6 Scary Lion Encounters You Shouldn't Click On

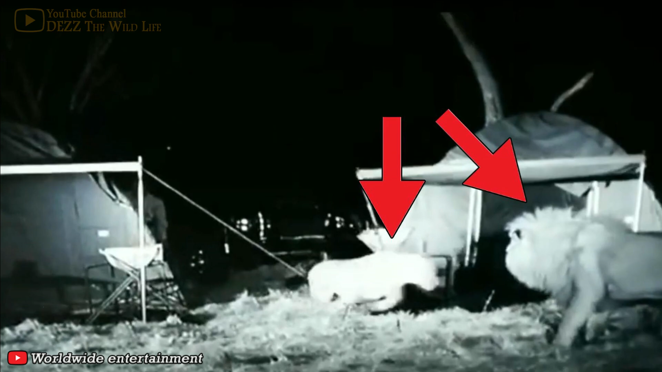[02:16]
The clip starts off intensely as it shows a camper inside his tent,
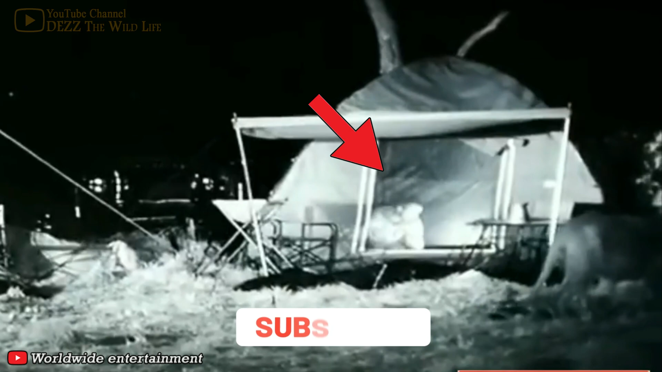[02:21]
attempting to scare off the two large predators, trying to make him their dinner.